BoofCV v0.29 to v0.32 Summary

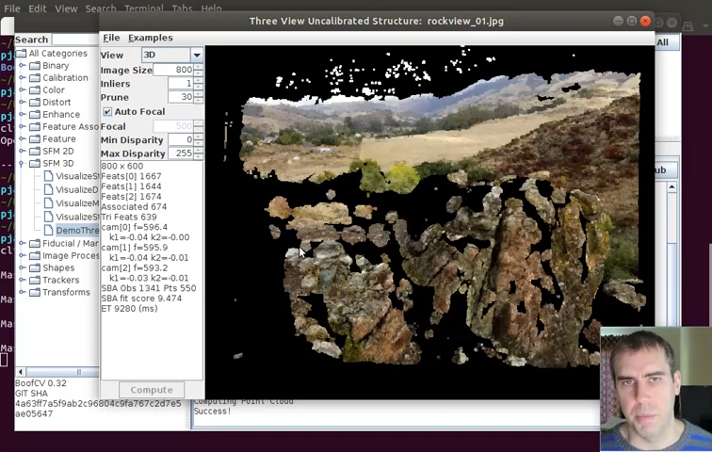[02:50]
So the full thing is multi-view reconstruction. And in that you take like a series, let's say like 100 or 300 images. And compute the 3D structure from all the points inside. This is kind of like the first step that you do to maybe like a few of the images inside of it. There's a lot involved. For example, I compute stereo matches between each of the images.
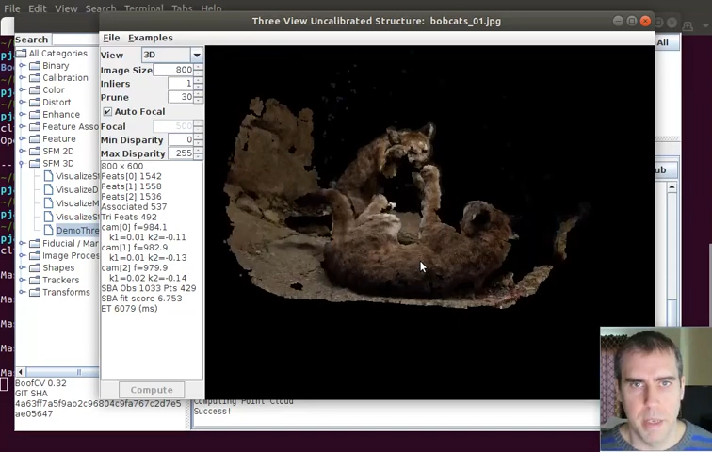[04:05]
I think for like a first attempt. And I'm now actively developing the scenario for like 100 images and not just using three.
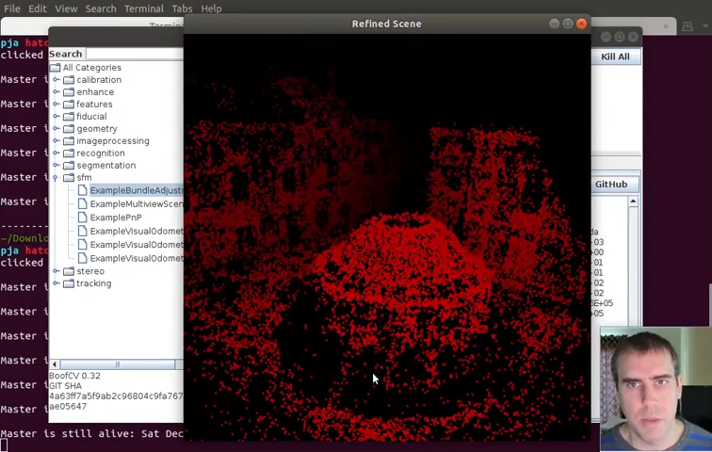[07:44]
And because I wrote the 3D rendering engine, it was easy to add stuff like fog to it. Which is why you can see stuff kind of like fading away as I get the background. Which is kind of cool. Especially when you don't have textured images like you do on this data set.